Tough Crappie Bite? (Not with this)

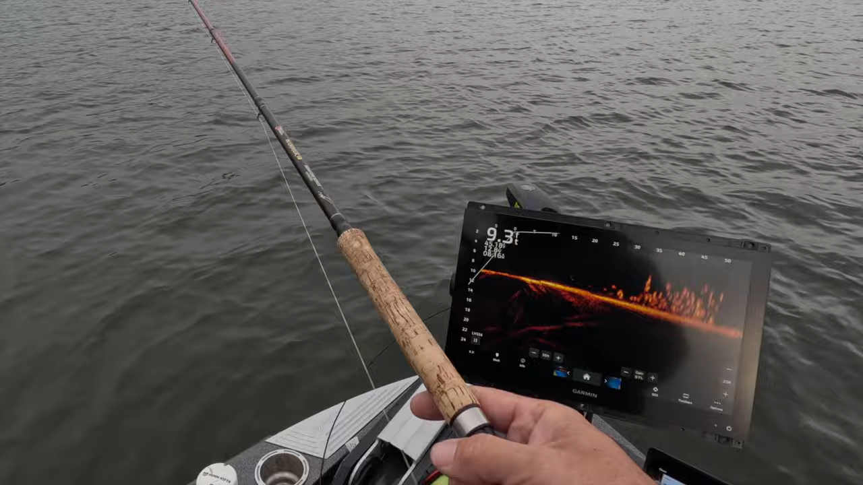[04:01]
oh man oh baby we got one off the dirt this is like a good fish oh yeah oh yeah slab baby good fish there we go guys first official fish on the comet sniping braid right there good
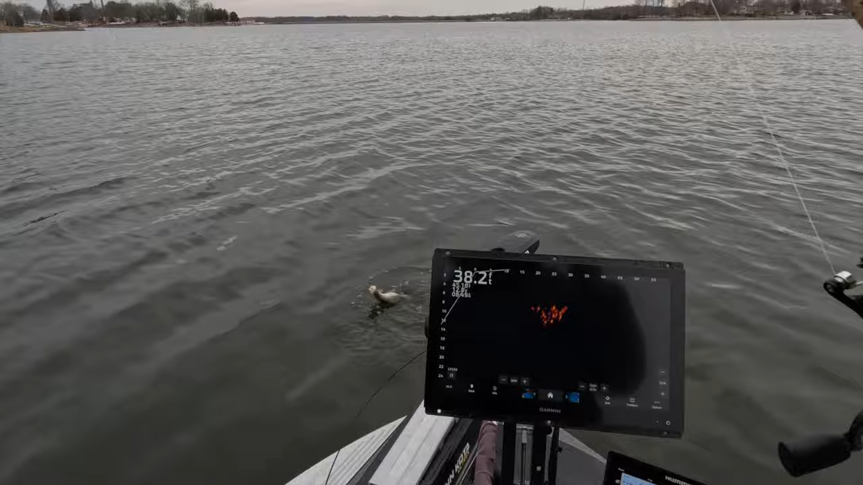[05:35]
good fish right here guys that's freaking awesome now i did change up the colors
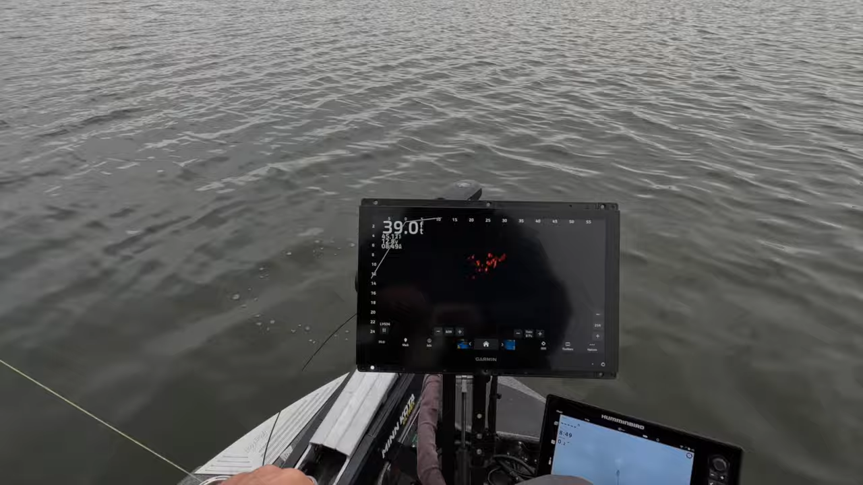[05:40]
you guys can check out that hair jig there but great fish right there that's fantastic right off of school you can see that school right there bam